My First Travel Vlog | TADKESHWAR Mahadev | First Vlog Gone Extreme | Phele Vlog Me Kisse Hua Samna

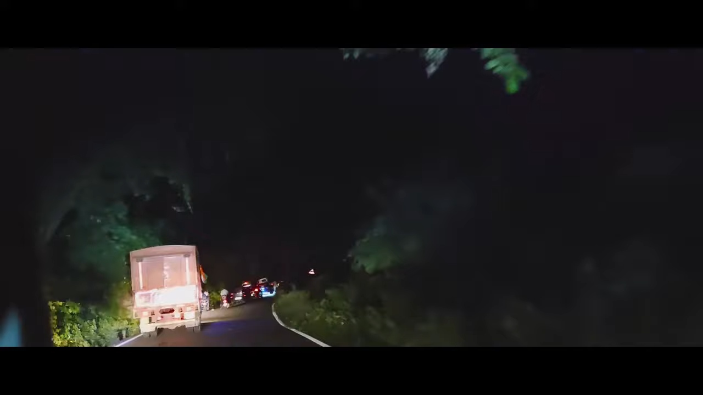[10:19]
आगे तक चलो चलो आगे तक चलो ना, देखते तो हैं हुआ क्या है,